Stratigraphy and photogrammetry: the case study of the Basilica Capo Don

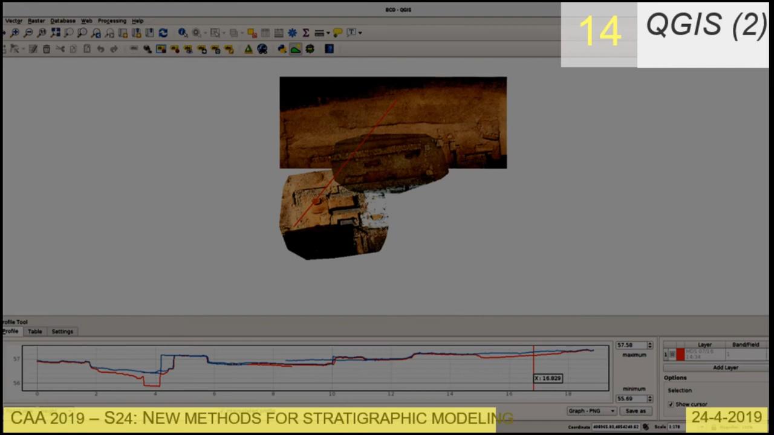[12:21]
a section built with a terrain profile for gains. And this is actually the first... The blue line is the first level at the beginning of the excavation, and the red line is the final level.